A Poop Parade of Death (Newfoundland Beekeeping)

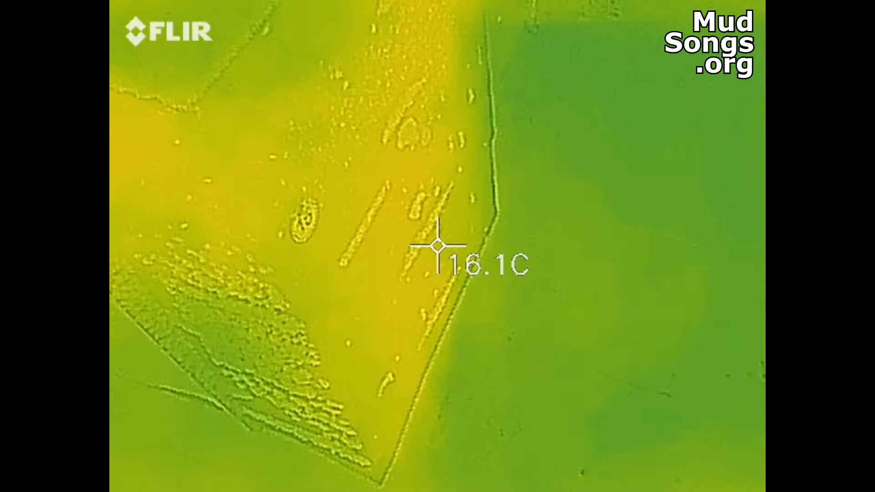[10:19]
okay so this is the front of the hive you tell me like
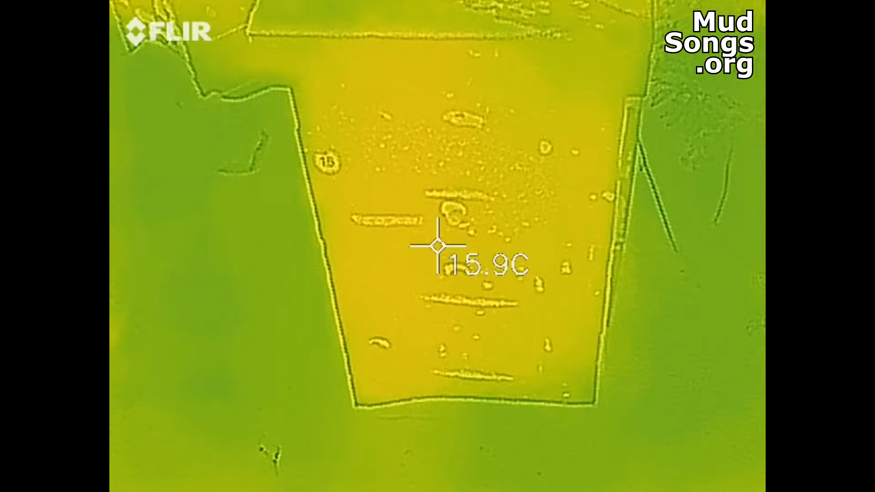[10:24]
On screen: spot 15.9°C
where's the heat signature in this thing right go
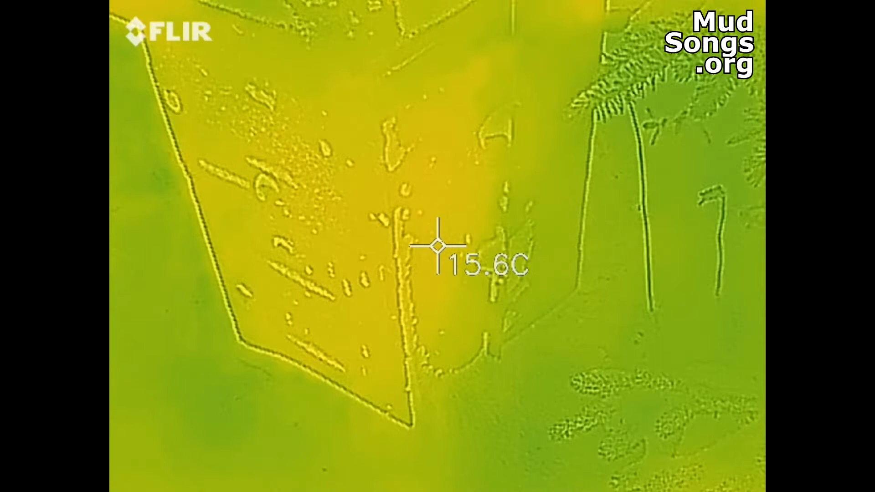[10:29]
On screen: spot 15.6°C
inside here not really let's go over here let's check out this other hive now
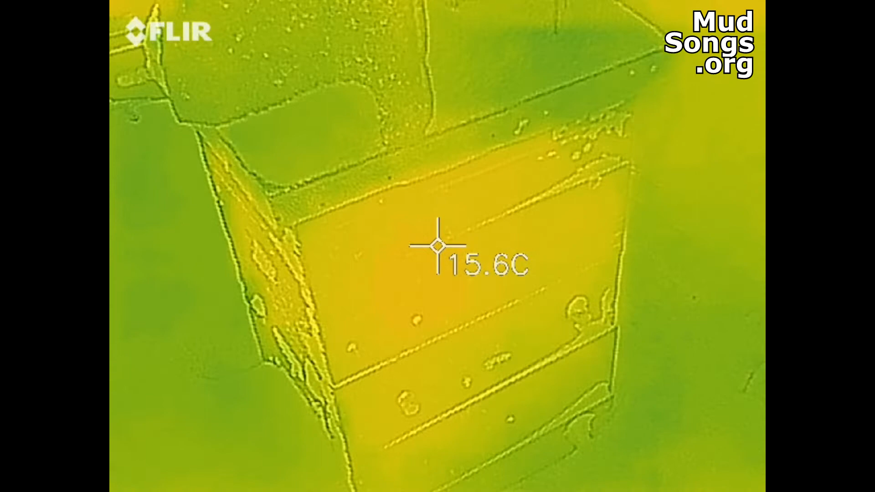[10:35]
On screen: spot 15.6°C
see what's the point it's not doing anything